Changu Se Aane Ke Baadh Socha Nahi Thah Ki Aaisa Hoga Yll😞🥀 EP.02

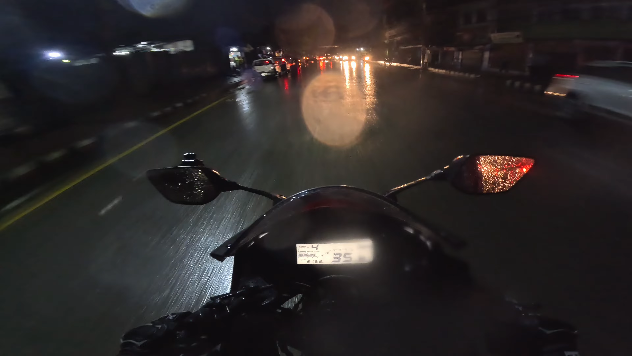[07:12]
करेंगे कि वह भाई जाम लग चुका है भाई
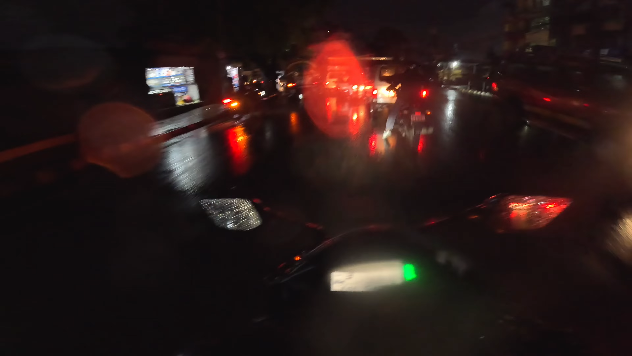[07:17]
कि इतनी बड़ी ट्राफिक क्यों किसलिए भाई साहिब
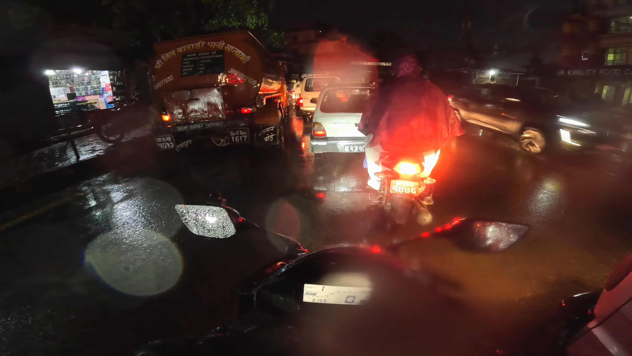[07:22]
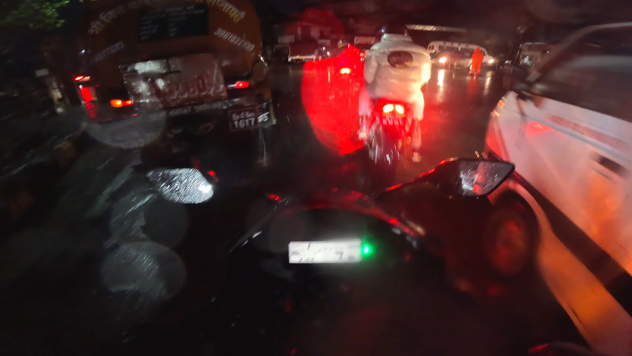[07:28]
और इधर ट्राफिक पुलिस भी है गाईज तो सब जा रहा है तो हम भी जा रहे है गाईज